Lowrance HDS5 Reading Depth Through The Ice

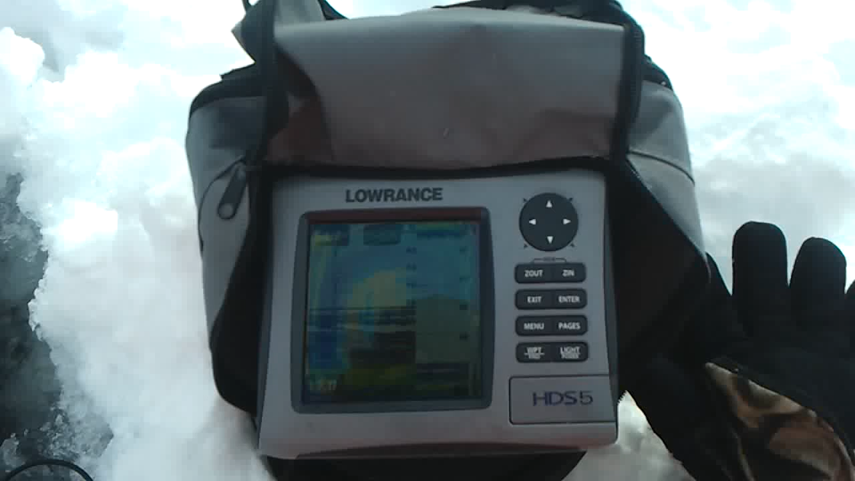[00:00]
I'm going to show you how well a Lowrance fish finder, this is the HDS-5, will read through the ice.
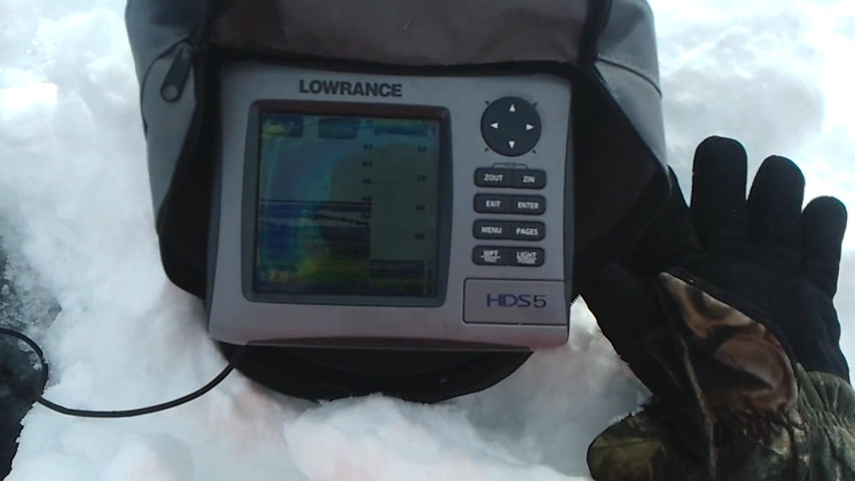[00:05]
So I have cut a hole already in 54.6 feet of water.
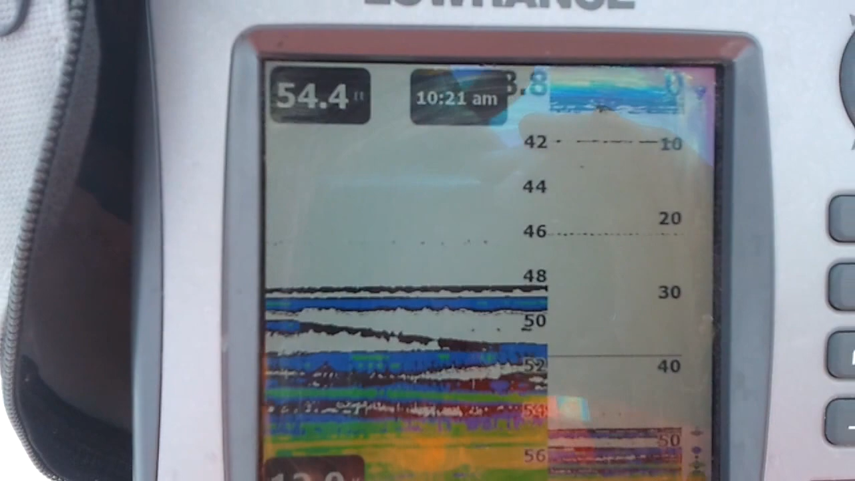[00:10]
My transducer is in the hole right here. And I'm just going to clear away the snow right here.
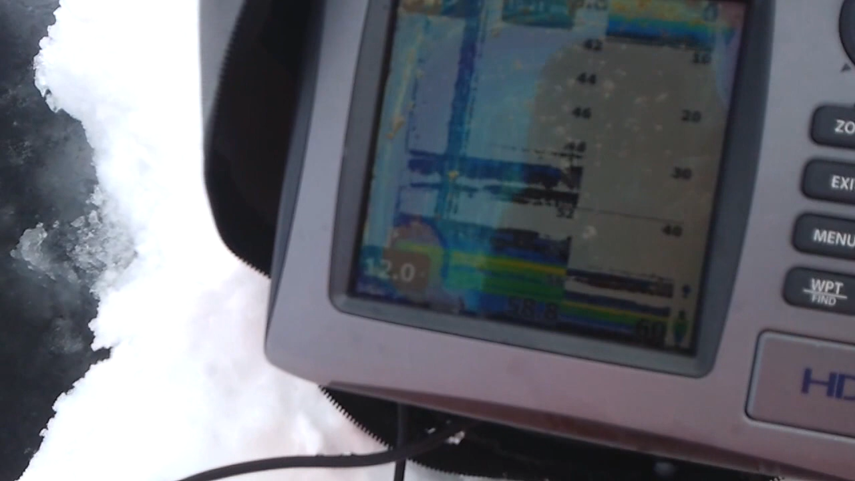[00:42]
And it's picking up the fish still. Very sensitive still.
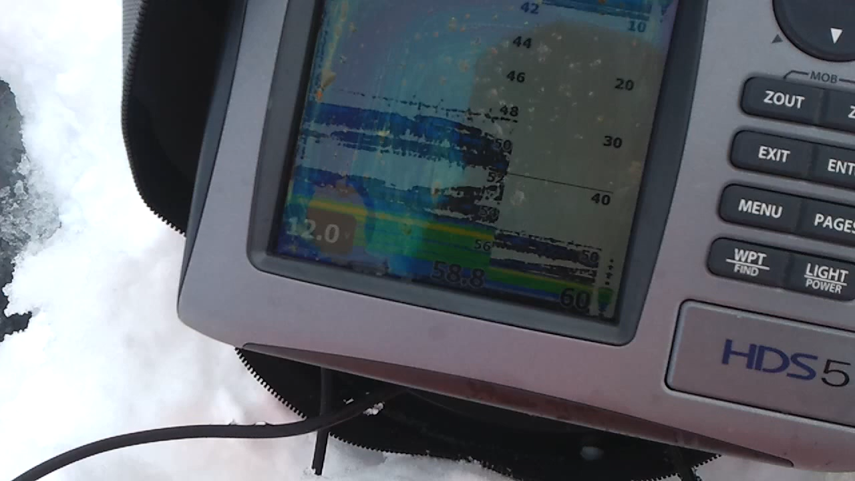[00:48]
If I adjusted that sensitivity, I'm sure we would even see my lure a little bit better. You can kind of see it there.